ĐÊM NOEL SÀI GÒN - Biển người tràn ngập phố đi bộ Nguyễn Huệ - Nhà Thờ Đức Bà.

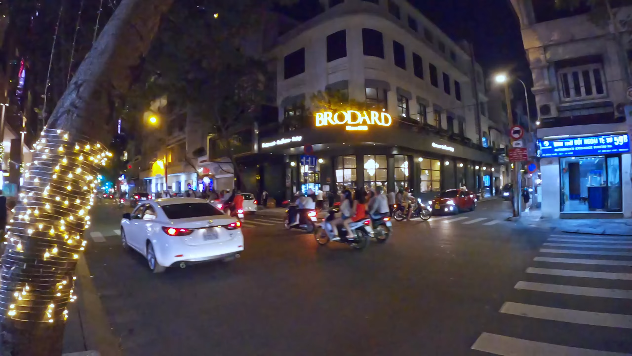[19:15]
Đứng bên đây thì chúng ta sẽ thấy toàn cảnh tiệm bánh Roda.
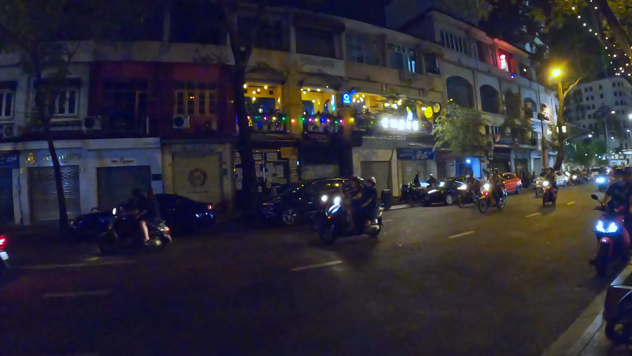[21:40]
Ở đây có quán cà phê rất lạ các bạn, nằm ở trên tầng 1 nè. Mình cũng hay chạy qua nhưng mà không để ý quán này. Ở khu vực Đồng Khởi Tự Do này thì tới tất vàng hả các bạn. Ở tầng 1 thì vẫn có thể kinh doanh được. Nếu không có tiền thuê tầng trệt thì chúng ta thuê tầng 1 bán cà phê cũng được. Chắc giá trên đó cũng mềm hả các bạn.
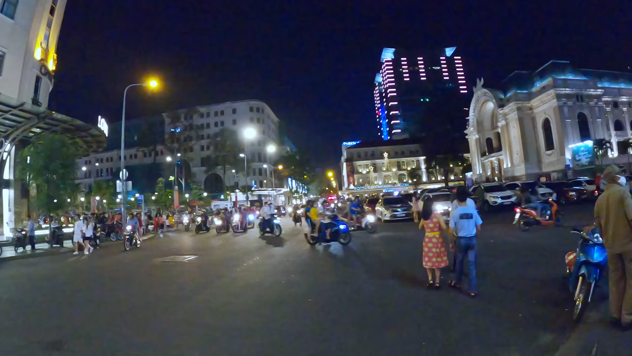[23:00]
Chỗ này là khu vực nhà hát lớn. Ngày xưa nhạc lớn được gọi là Hạ Viện Sài Gòn.
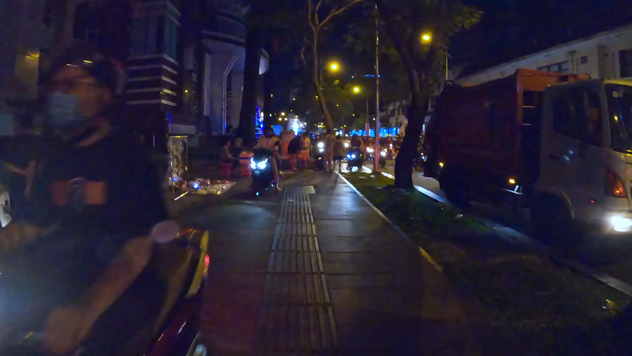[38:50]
Càng đi lên hướng nhà thờ Đức Bà thì càng đông xe.